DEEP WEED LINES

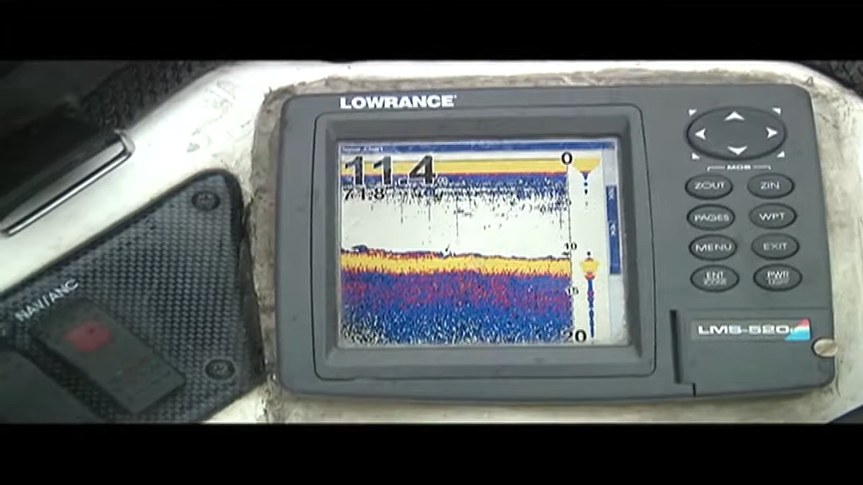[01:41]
you can see that we got 11 feet of water and there's not much down there we got a bunch of weeds right here they're gonna top out that's about eight foot deep we're starting to get down into 10
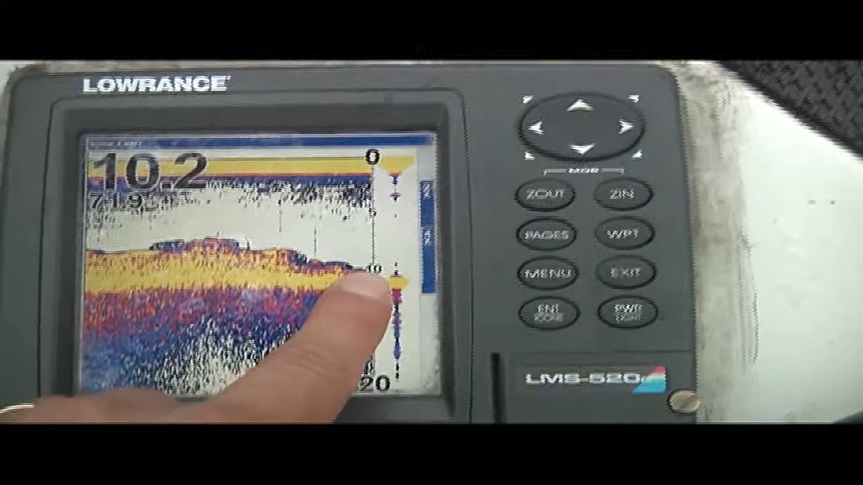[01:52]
you're gonna get less and less weed growth and eventually they're gonna stop completely when you get into that 11 feet but what you have to do is get yourself right on the edge of this clumpy stuff
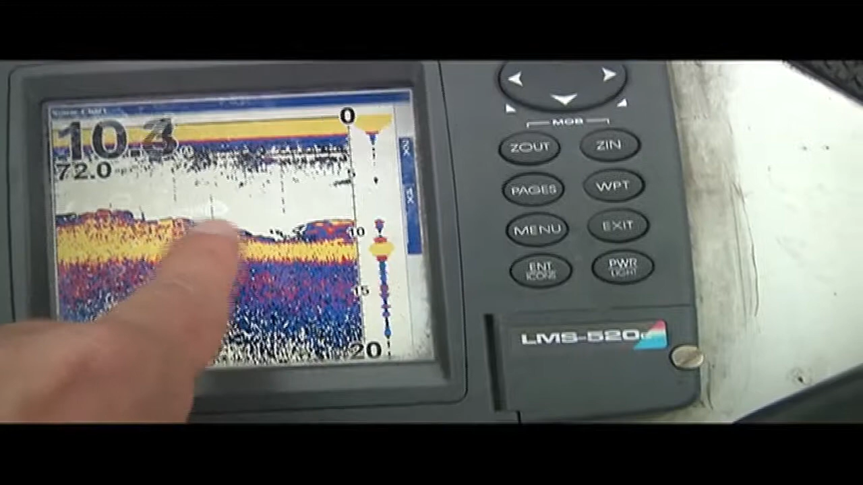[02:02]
right in this range here and just start flipping that area between
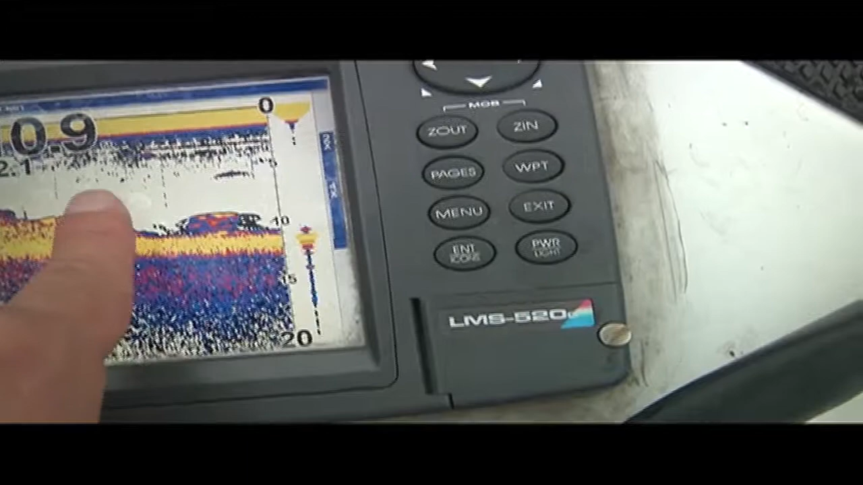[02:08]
say that eight and a half feet and ten feet mark that is where these
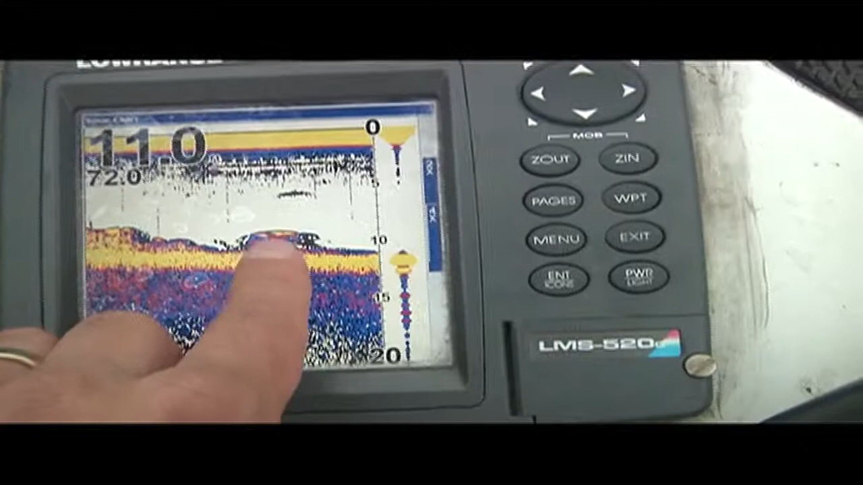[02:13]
fish are gonna pile up all right so what we're looking for Tori just showed you on the graph what it looks like picture in your mind a wall